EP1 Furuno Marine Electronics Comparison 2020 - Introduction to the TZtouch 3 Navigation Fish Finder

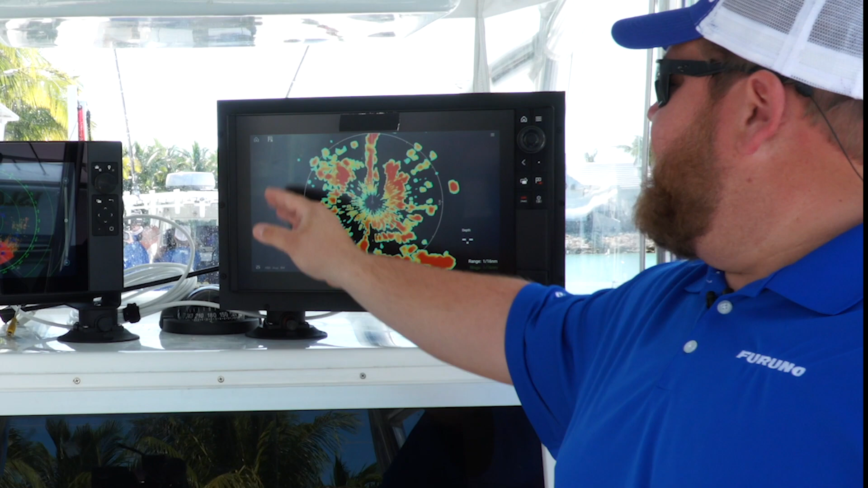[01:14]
We made sure that every unit had the latest software update and each system was run using the default,
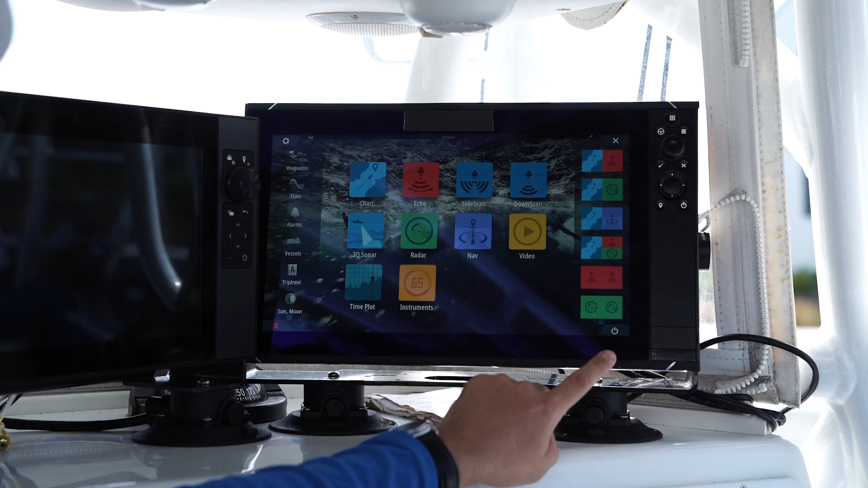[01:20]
out-of-the-box auto settings because, well, we know that that's how the majority of people use their electronics.
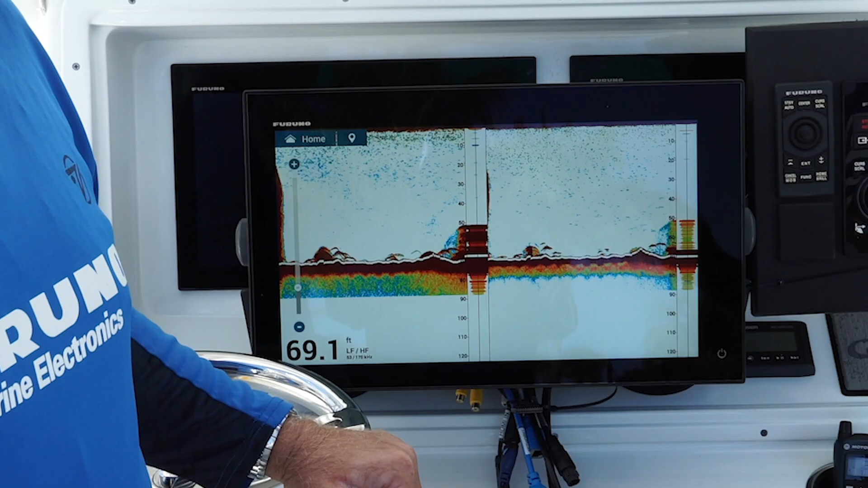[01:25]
On screen: depth 69.1 ft
Every system is also using the exact same transducer for the internal fish finder test,
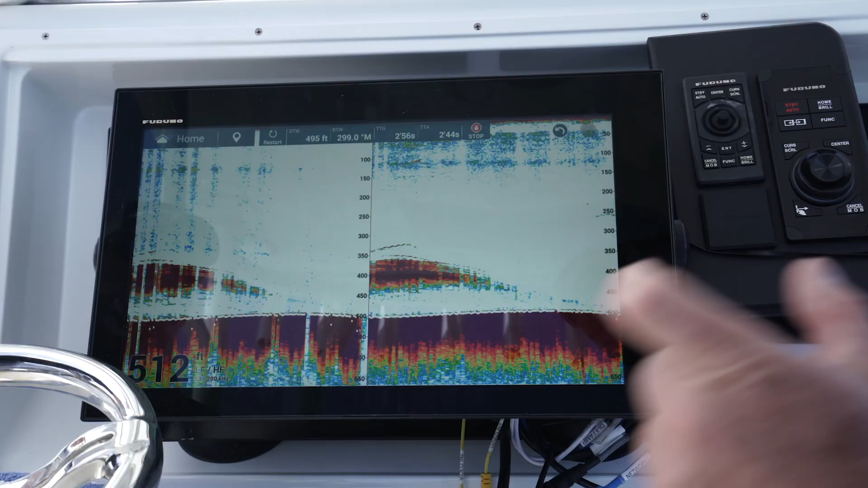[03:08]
On screen: depth 512 ft
We also have, built into this display, is a dual-channel chirp kilowatt sounder, a free synthesizer, flexible frequency.
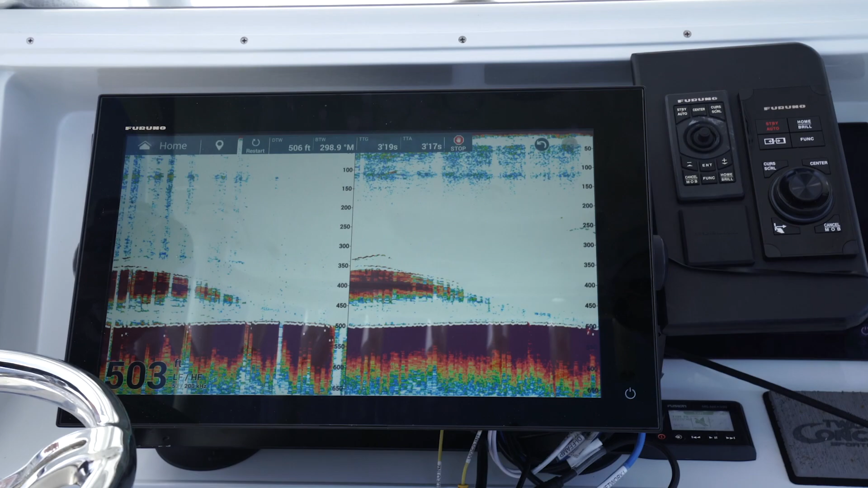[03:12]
We can do a lot of things with that.
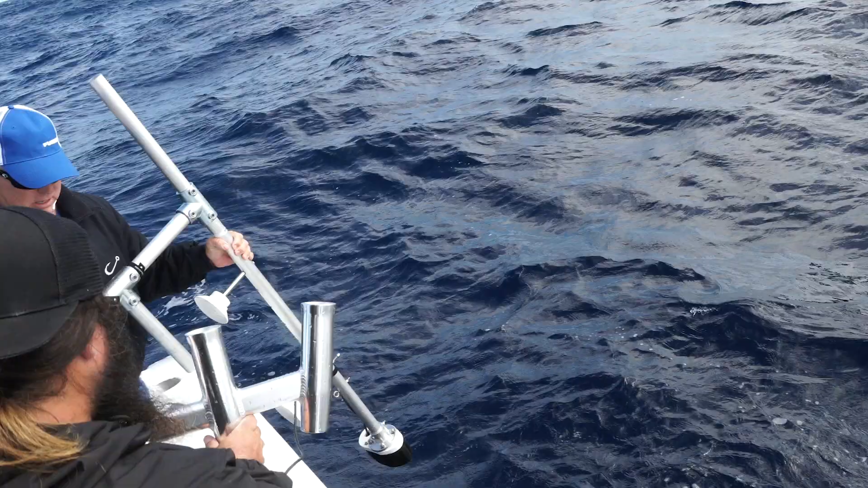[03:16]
We're going to hook it up to a 275 LHW transducer, which will give us a fair comparison with all our competitors.
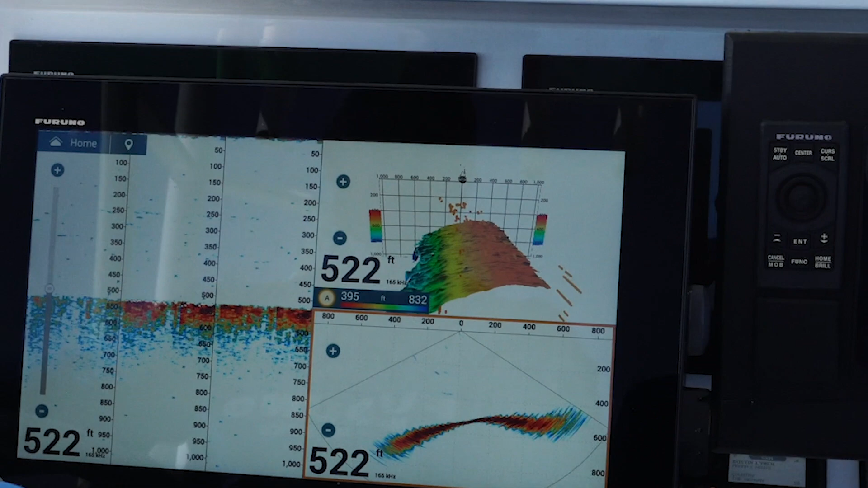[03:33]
On screen: depth 522 ft
And we also have a DFF 3D multi-beam sonar built into this system as well, or on this boat,
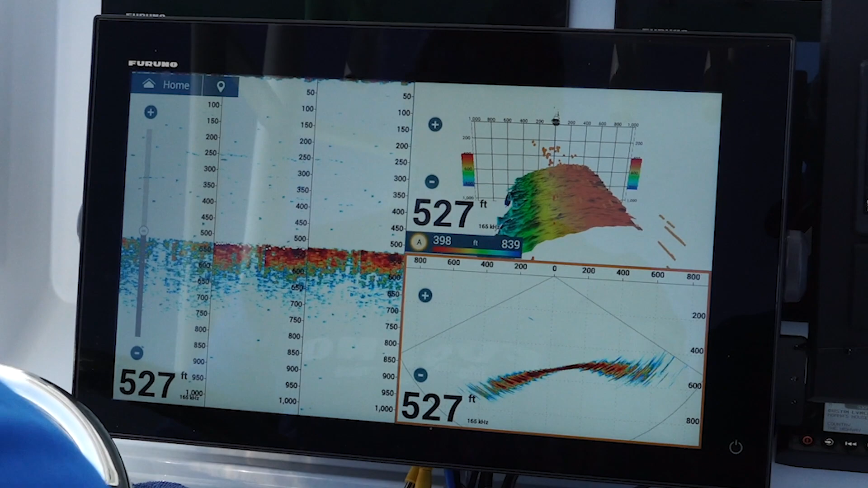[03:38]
On screen: depth 527 ft
that's actually going to allow us to compare the side-scan capabilities amongst our competitors.